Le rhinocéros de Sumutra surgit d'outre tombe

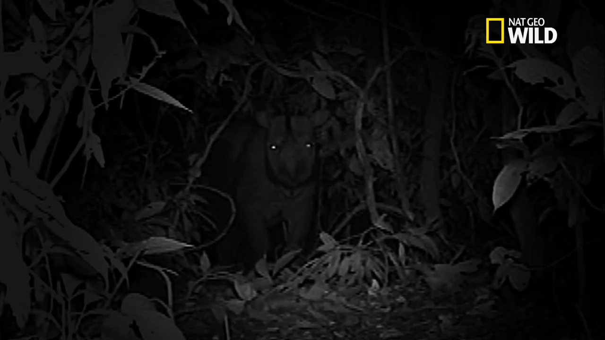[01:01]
Le plus petit et le plus ancien de tous les rhinocéros. Il est si rare qu'on le croyait disparu de la région.
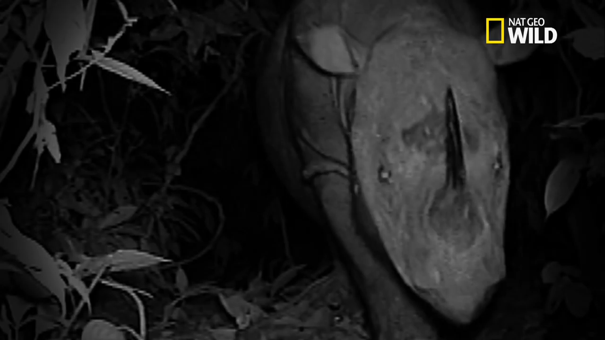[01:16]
C'est le genre d'image qui change le cours de l'histoire.